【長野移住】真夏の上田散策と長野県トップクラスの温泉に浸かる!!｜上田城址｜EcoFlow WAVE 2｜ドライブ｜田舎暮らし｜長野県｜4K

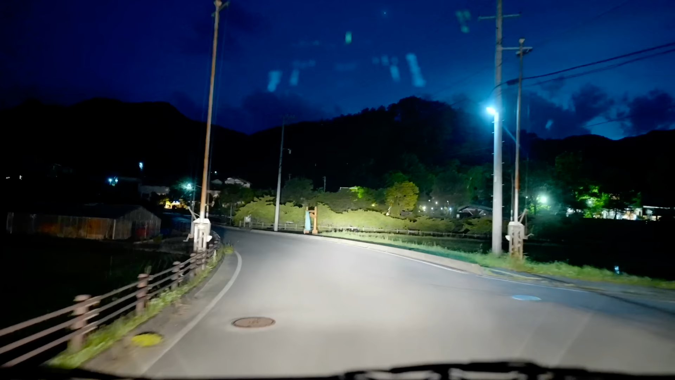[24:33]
あれなんか公共のちっちゃいところかと思ったらすごいところじゃん。 ね え。温泉入り口左。 正面はまっすぐ。あ、ちょっと待って。